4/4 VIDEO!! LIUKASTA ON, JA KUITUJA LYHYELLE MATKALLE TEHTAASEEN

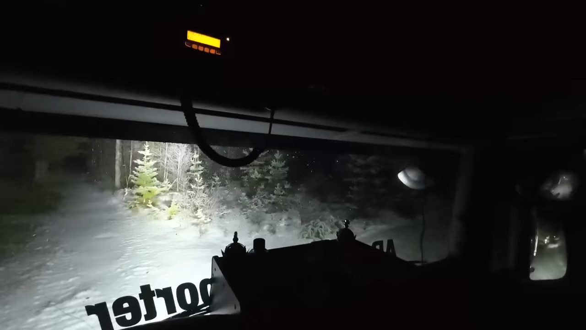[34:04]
Siitä lähdetään kääntelemään. Oi saatu. Eväskori kaahtuu. Oi ku puskee. Äkkiä teliä ilmatta, ei potkase tyhjä.
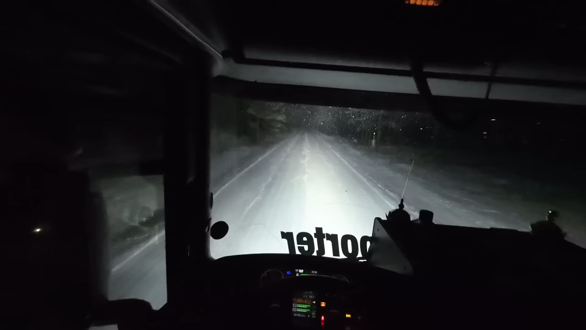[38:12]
Kasilla ei enää. Seiskalla vielä löytyy. Niin sanottu kiihitysliukas. Kiihitysliukas, joo.
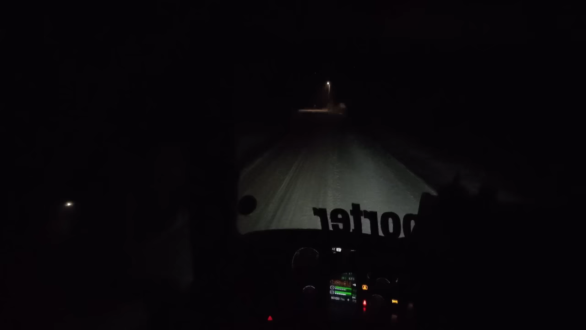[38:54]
Vähän lyhkäisempiä valoja, niin jos sieltä joku sattuu menemään ohi, niin ei aivan sokkona ole. Kuinka se on liukas tämä risteys, kun se on perkeleen vielä stoppiristeys. Vielä nyt aika tiukasti pitää kääntyä. Aavistuksen verran on niinku vastasella.
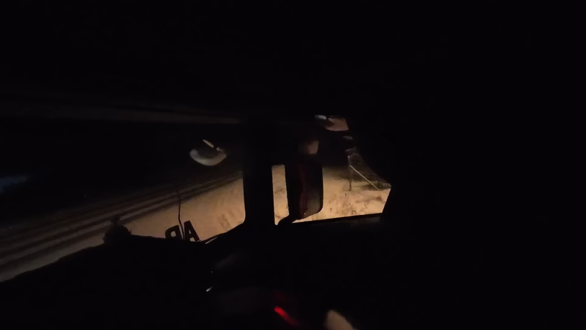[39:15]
Mä taidan mennä tuota fuskulla nyt.